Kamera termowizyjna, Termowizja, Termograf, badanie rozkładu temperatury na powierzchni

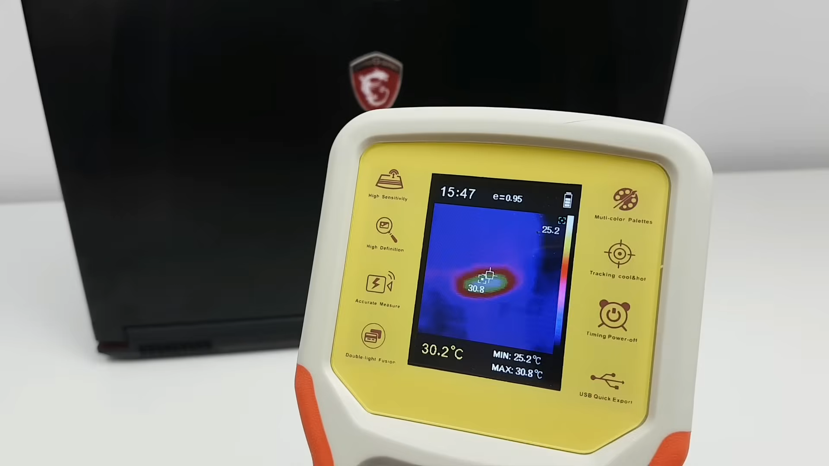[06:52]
On screen: spot 30.2°C, max 30.8°C, min 25.2°C
okiem tego nie dojrzymy a za pomocą kamery termowizyjnej widzimy to bardzo dokładnie